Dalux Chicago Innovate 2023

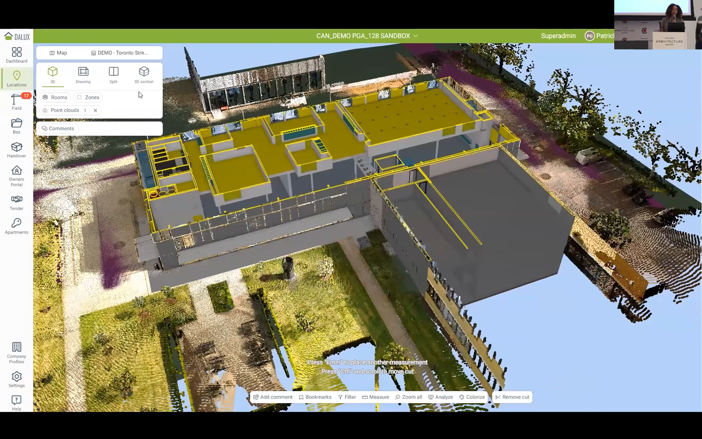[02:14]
This is what the BIM viewer looks like on the desktop. You can have your federated models. You can have your drawings, even point clouds.